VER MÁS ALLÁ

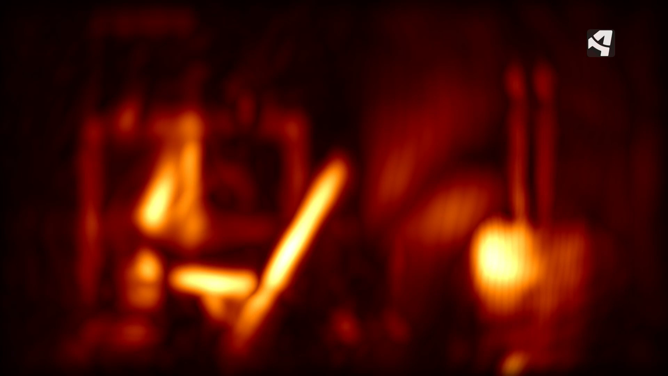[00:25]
Una pared fotografiada con ella es como un espejo, ya que refleja una imagen en tres dimensiones con las distancias y volúmenes reales.